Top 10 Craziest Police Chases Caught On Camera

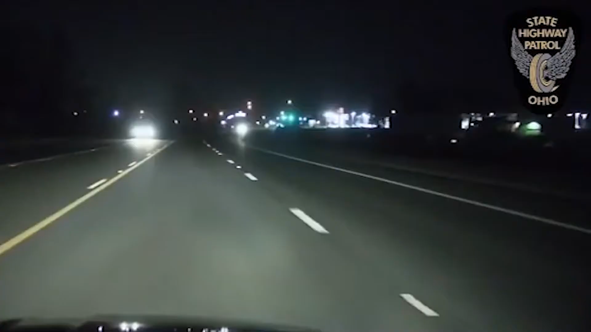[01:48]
Police officers were given this duty to arrest a driver who was driving on the wrong way on the highway.
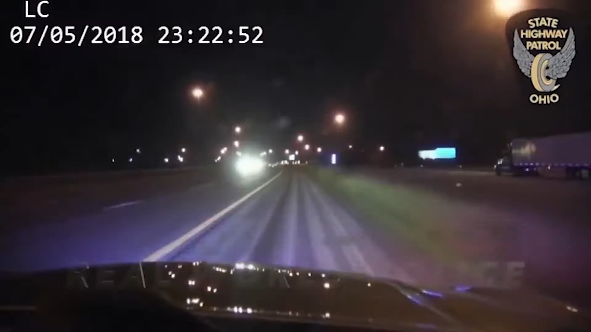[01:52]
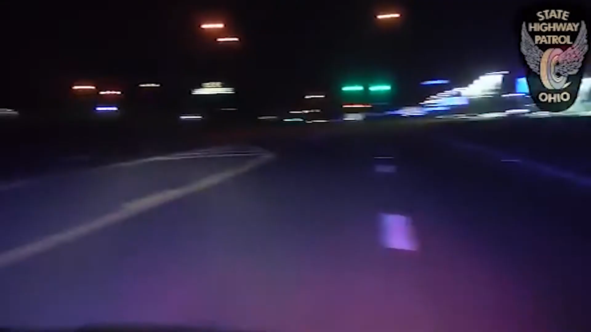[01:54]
It was more or less a case of a drunken driver. Instead of hot pursuit, the cops opted to get ahead of the suspect, and then they started waiting for him to show up on the middle of the highway. 8. Cops expected him to stop, but he didn't. He also rammed a cop cruiser. Finally, the drunk driver was arrested and sent to jail for 15 years.